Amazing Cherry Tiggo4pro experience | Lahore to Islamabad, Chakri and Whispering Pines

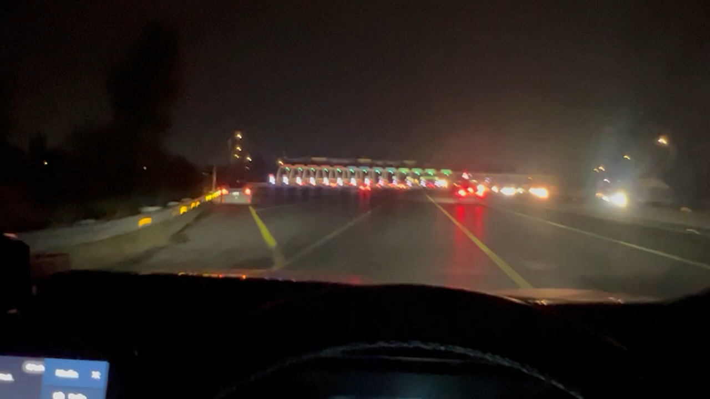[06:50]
टाइम चेक इट्स 7:42 और हम इस्लामाबाद मोटरवे टोल प्लाजा पे पहुंच चुके हैं।
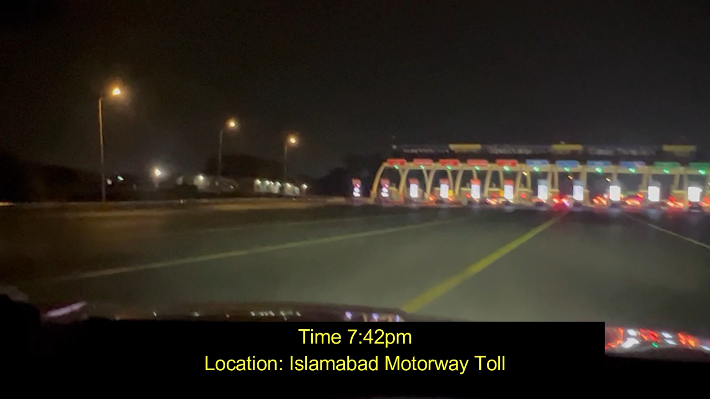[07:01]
6:30 निकले थे हम वहां से और बिल्कुल ठीक आए हम अपने टाइम से, बल्कि थोड़ा जल्दी आ गए क्योंकि गाड़ी हमने थोड़ी बगाई।
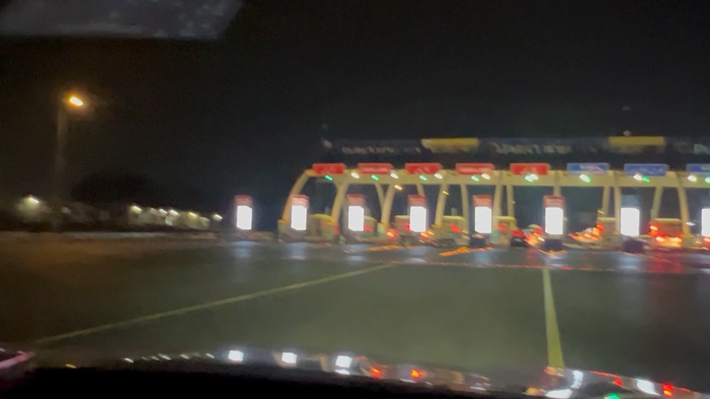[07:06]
तो बस अब हम जाएंगे इंशाल्लाह 9:45 तक हम अपने
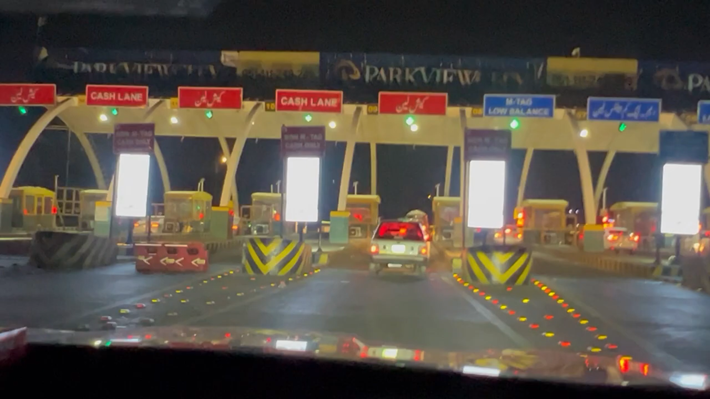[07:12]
जो गेस्ट हाउस है वहाँ पहुँच जाएंगे, बहरिया इस्लामाबाद सफारी क्लब।
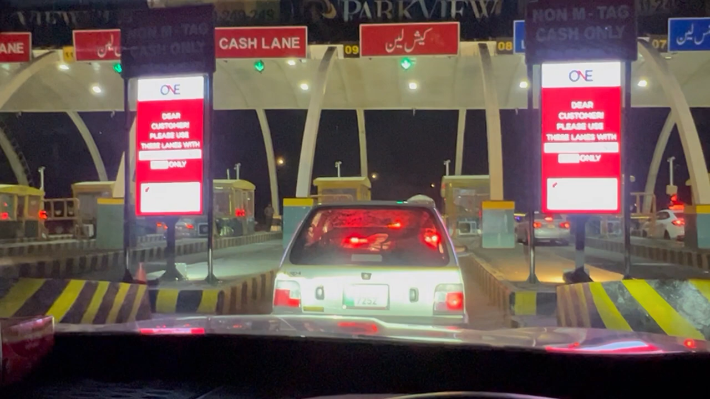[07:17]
अब बेगम लगाएंगे डेस्टिनेशन गूगल मैप।